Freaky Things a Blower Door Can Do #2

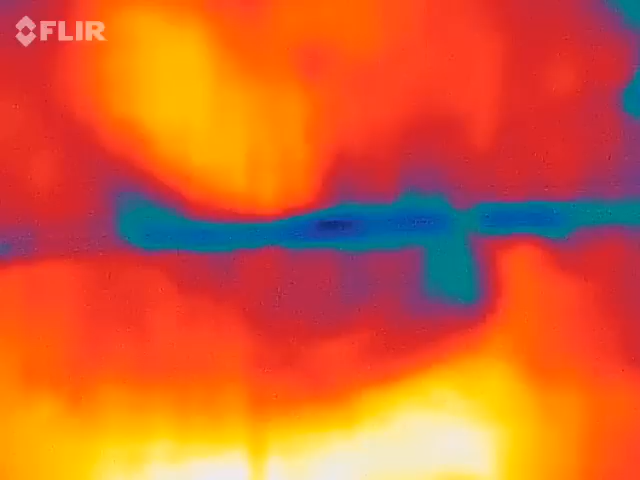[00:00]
Hey guys, Corbett Lunsford from the Building Corbis Workshop doing a blower door test right now. And I've got air leakage coming in. There's outside, clearly.
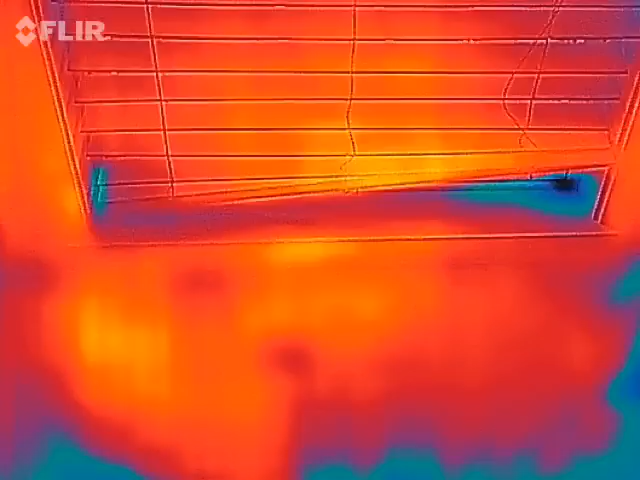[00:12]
There's a front porch roof that connects to this wall on the outside. And what we're seeing is air coming in along that black area and then taking a left turn and going off this way. So it's describing an arc that comes in like this and then curves like that.
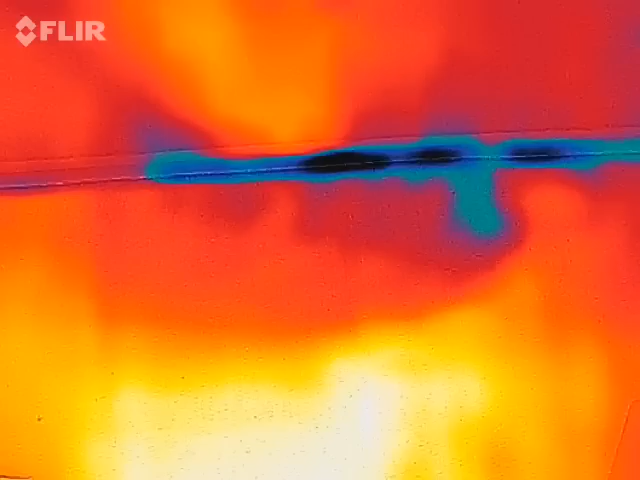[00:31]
A little bit difficult to see with the resolution of this camera. But I just want to point out that it is not coming
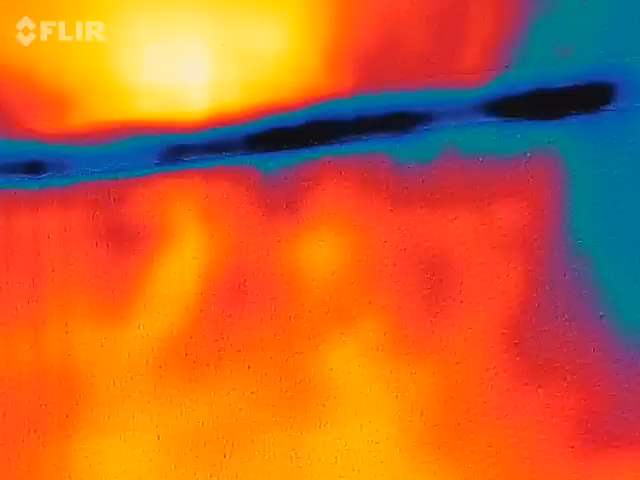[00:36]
into the room here through the baseboard. It's actually underneath the carpet, which is raised up right now.
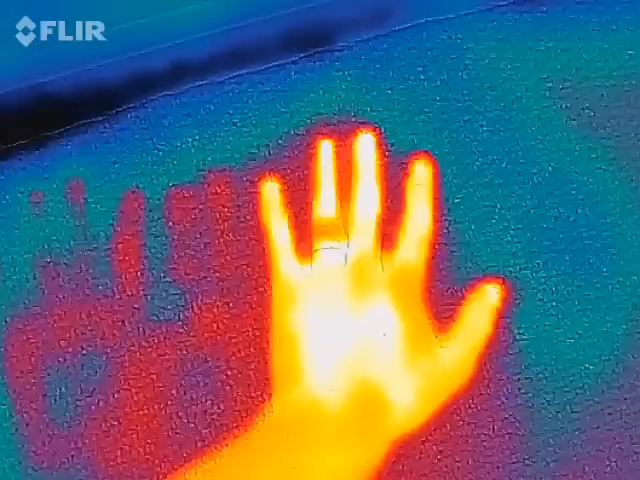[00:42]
So this air is coming in underneath the carpet, taking a left turn.
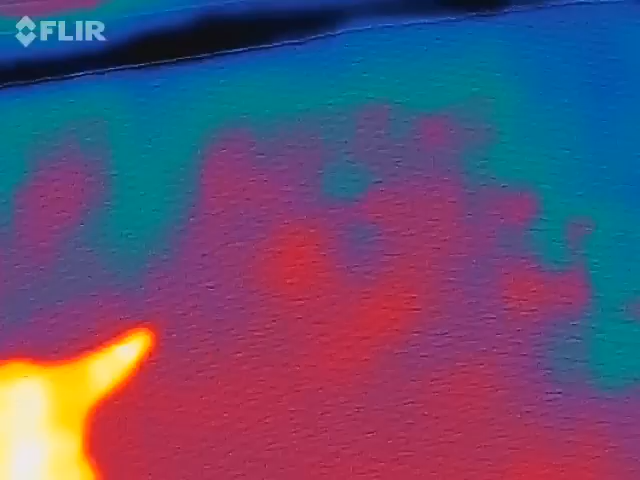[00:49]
And the reason it's going that way is because there are recessed lights in the ceiling of the first floor that are right there.
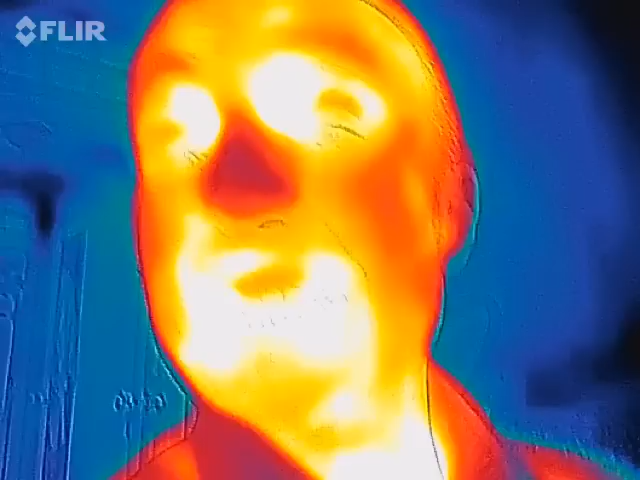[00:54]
And that's where the air is trying to get to so that it can go out and through the blower door to outside.